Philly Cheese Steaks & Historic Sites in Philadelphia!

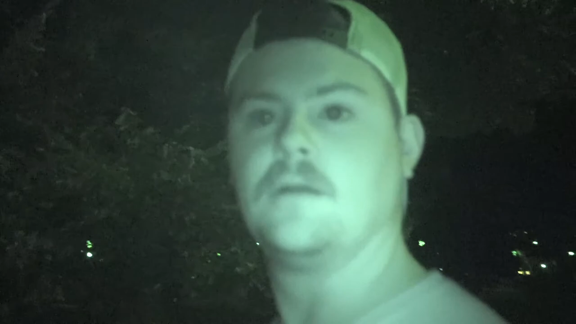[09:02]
What? You're green. We're recording? All right, yep. Yeah, we're in. We're here in D.C.
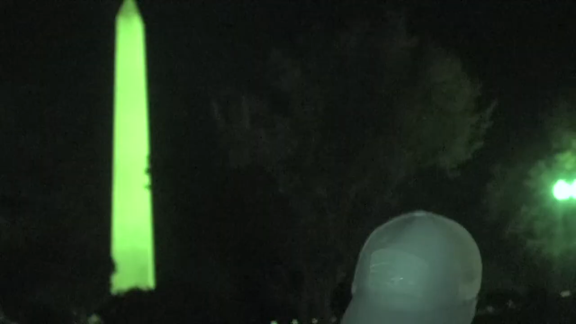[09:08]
There's the monument, though. We found the White House.